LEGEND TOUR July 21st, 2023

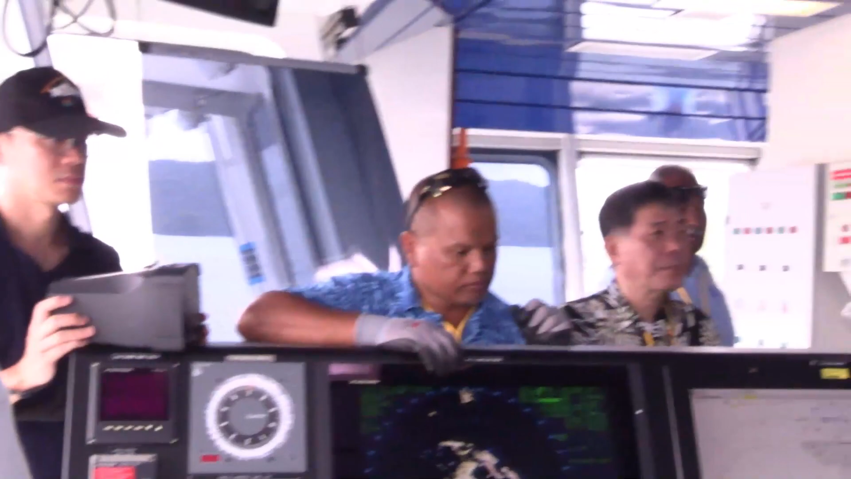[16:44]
It has the same system as the front station control panel, but it's used in different situations. There are two situations to use the F-station control panel.
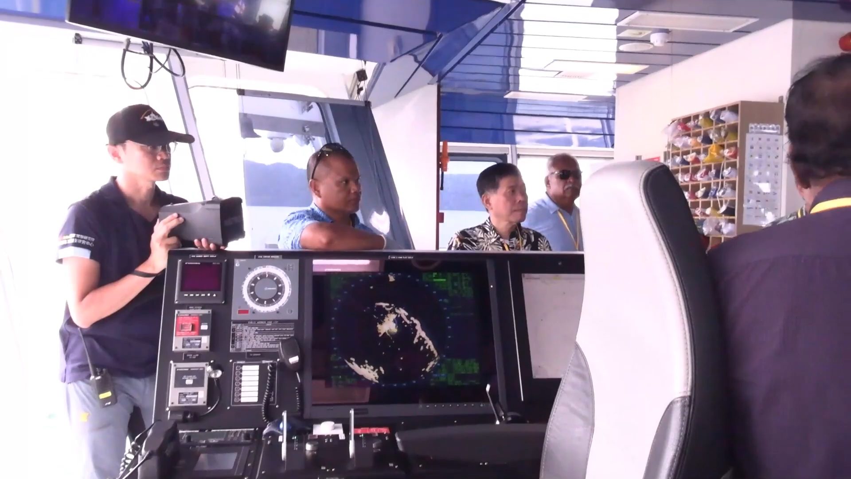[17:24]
the F-station control panel can be used for steering and giving the driver a better view of the surrounding area. Yeah.
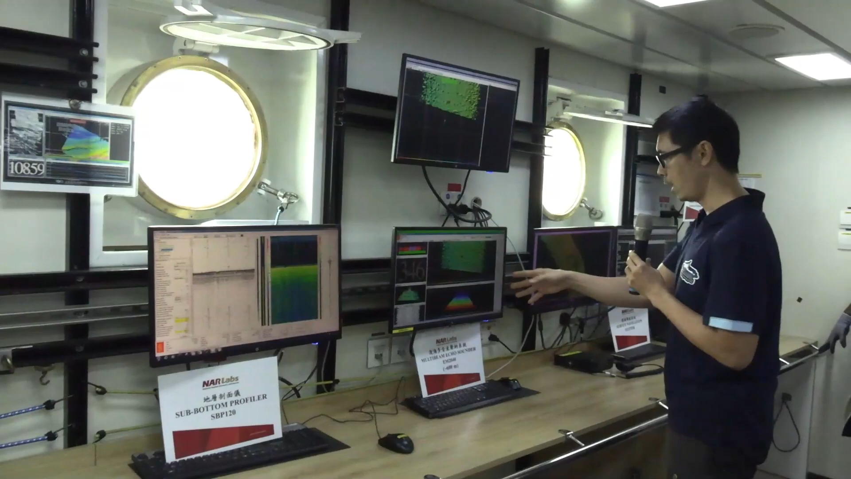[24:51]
And the topography is very accurate and this tree, like this one is a big pond.